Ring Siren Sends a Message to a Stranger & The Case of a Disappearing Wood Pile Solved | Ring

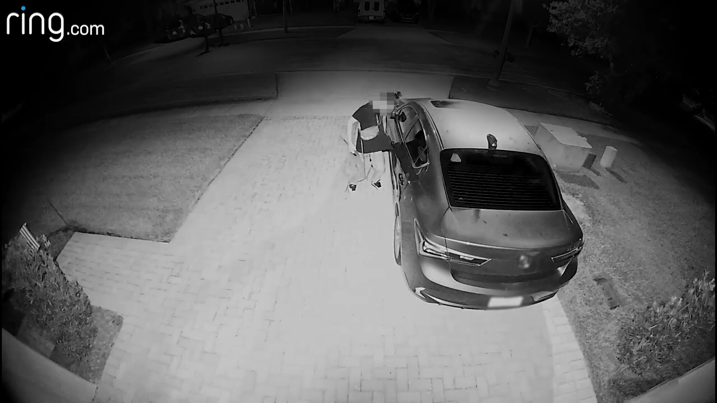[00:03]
Luckily, it was enough of a deterrent for him to walk away.
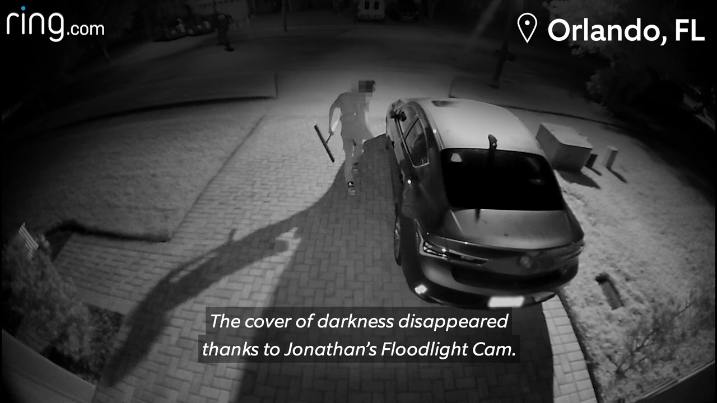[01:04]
The cover of darkness disappeared thanks to Jonathan's floodlight cam. The stranger covered his hand with his shirt, grabbed the car door, and walked away after the lights came on.